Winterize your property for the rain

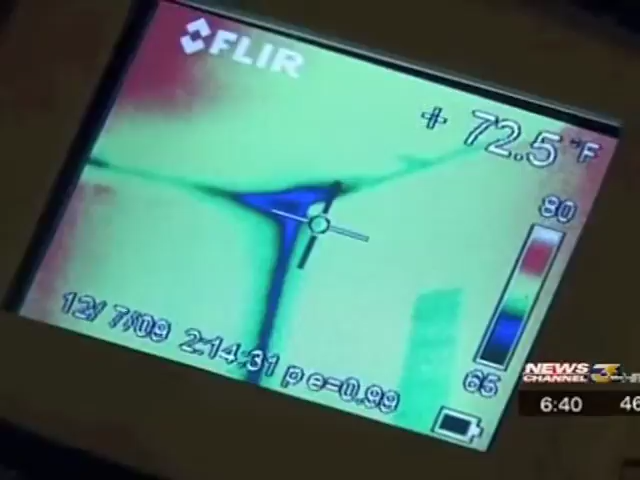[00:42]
On screen: spot 72.5°F
His tool detects changes in temperatures that can show where water is making its way in between the walls.
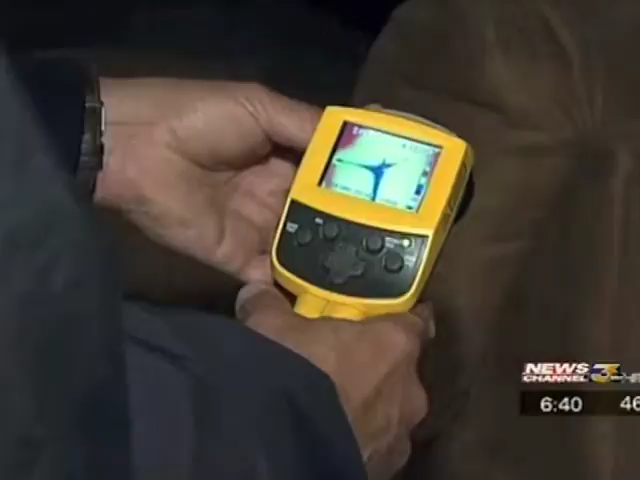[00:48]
Brock's home is crack-free for now. Carter figures to be busy after the valley's first winter storm and says people should look for warning signs.